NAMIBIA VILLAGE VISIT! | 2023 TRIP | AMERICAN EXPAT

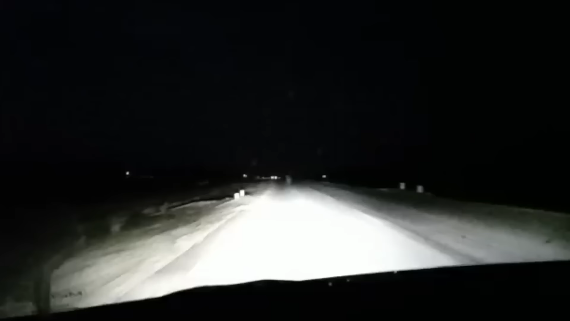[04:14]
So this is when we were a few minutes, maybe, I don't know, 15, 20 minutes from arriving in the town of Okahau, which, as I said earlier, is just a few kilometers away from my husband's home village. And it was dark outside. Clearly, we left too late. I do not like night driving in Namibia because when you're outside of the towns, when you're driving between towns, there are no street lights at all. And so it's pitch black. It's a 2-lane highway.